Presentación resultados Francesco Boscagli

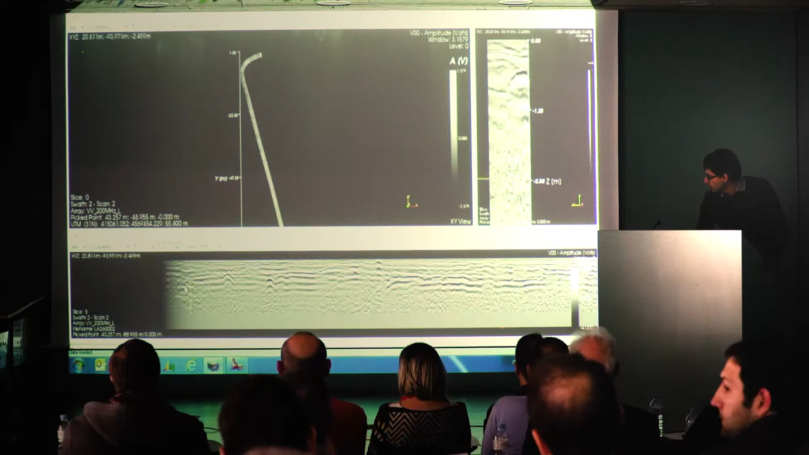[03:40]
cada mapeo radar, e questa che si chiama T-scan, che è la ricostruzione trasversale. Perché la ricostruzione? Perché io con questo tipo di sistema, faccio la medida solo in una direzione. Per esempio, c'è una caia e io solo, conduziendomi il carro, lungo la caia.
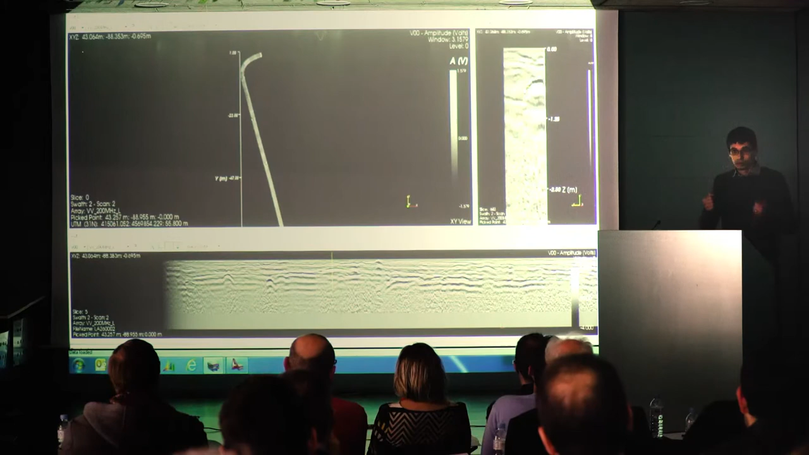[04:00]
Non tengo che medire, chiaro, è impossibile medire trasversale. Però tengo mucha santenna, in 6 cm di distanza tra le santenna, si che puoi ricostruire.
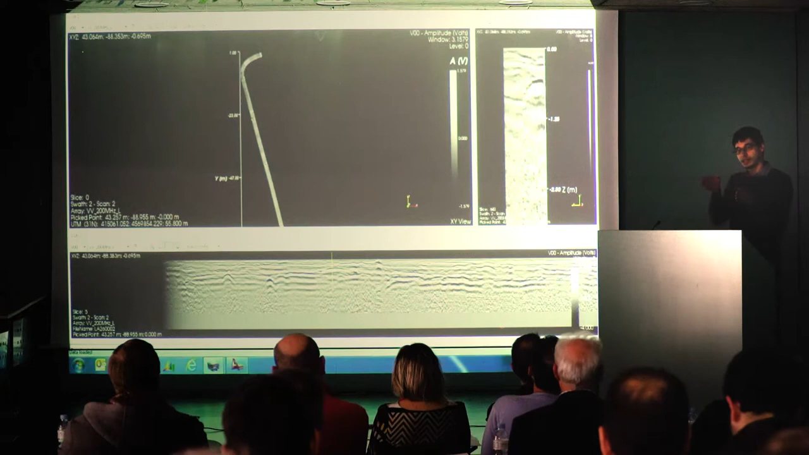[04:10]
E' come mirare un libro dal lato. Puedo ricostruire questa acquisizione trasversale. Che puoi dovere? Nella tomografia, ora sto a zero nella superficie. E, per esempio, nella superficie, puoi mirare la tappa di copertura, no? Di questo círculo blanco.
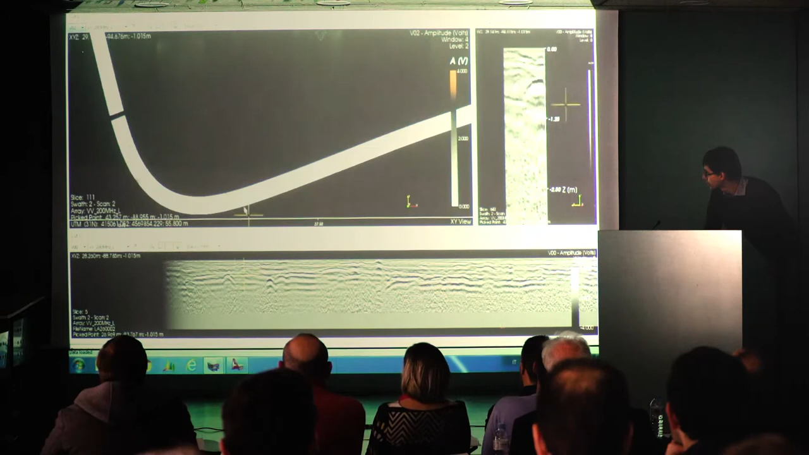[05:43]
che mi posiziona tutto il mappello in questa profondità, per esempio, qui e sto e qui, e miro, sperai che cambio un momento, così si mira meglio. Questo si converte in una linea, per esempio, se io pongo qui, sempre incontro la misma. Ok, ora sto sicuro che questo non è un hueco, non è una tuberia. Questo è una tuberia, è un cable. E qui, con... Ora non si vede perché... ...è una differente risoluzione...
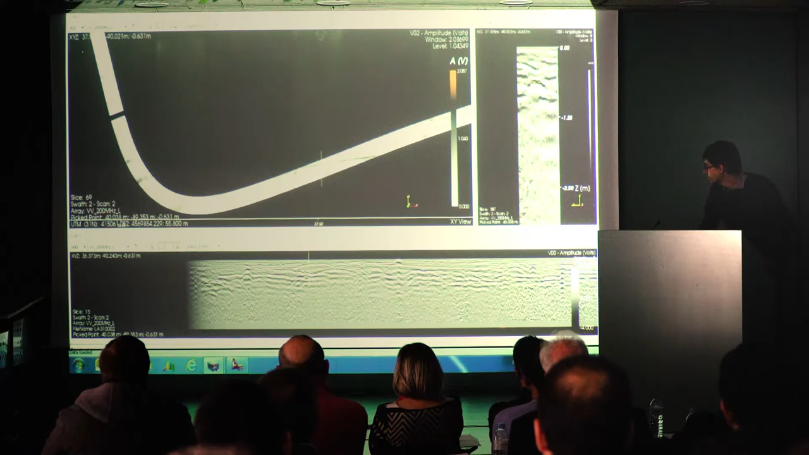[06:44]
Che, per esempio, se io miro a chi, a questa profondità, ok, incontro una tuberia... E passa così... Che sei a me di acuerdo... Eh, poi, e poi, e poi sale... Asì. E sempre con lo mismo comando... Pongo mi tuberia, pongo mi capa, pongo... Otra area, lo che chiedo. Perché no? Questo software è... All purpose, diciamo. Non è solo per tuberia. Si può usare, anche per archeologia, per... E stanno, per esempio, un altro comando... Per...
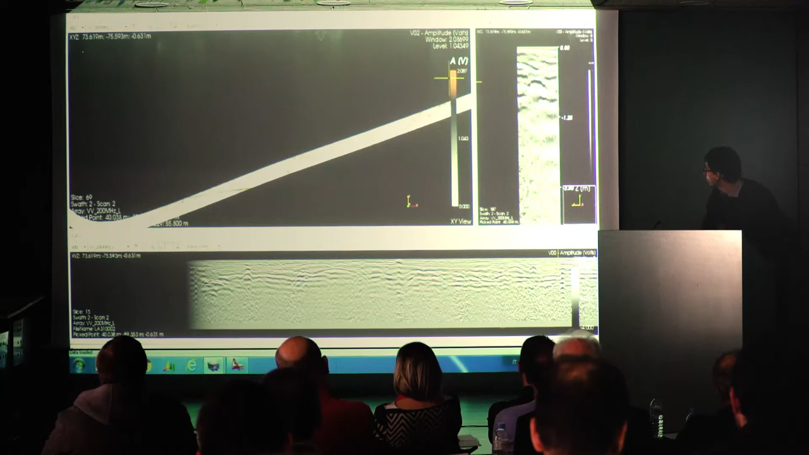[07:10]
Poner... Eh... Per esempio, con questo comando si pone la cover. Con questo il pipe. Con questo una region of boundaries.